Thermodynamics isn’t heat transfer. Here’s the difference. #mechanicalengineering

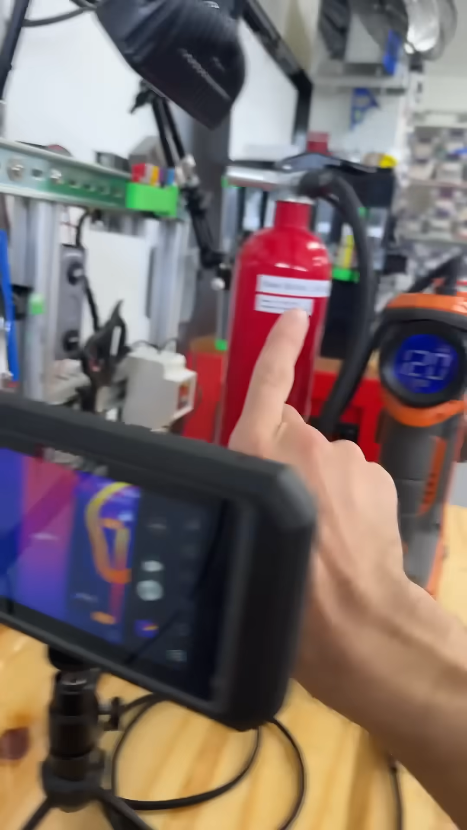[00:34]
move pressure into the bottle we also moved heat in and now we're going to see in the thermal camera we
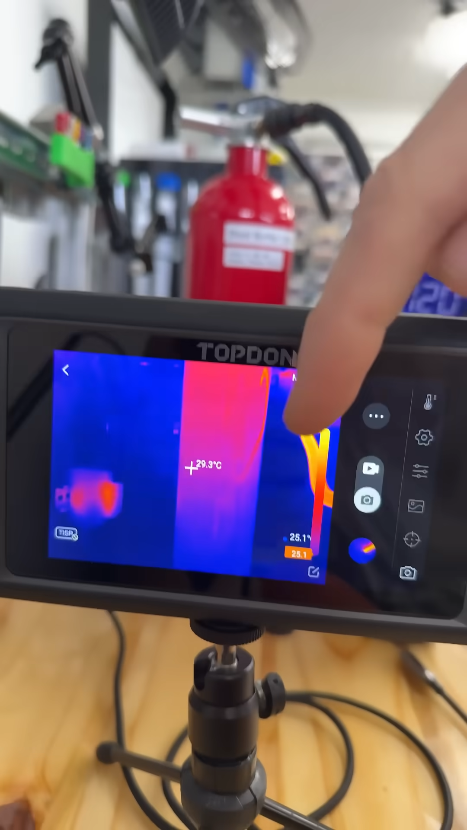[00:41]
On screen: spot 29.3°C
can see the temperature climbing on the exterior of the bottle which means that the air itself is transferring its heat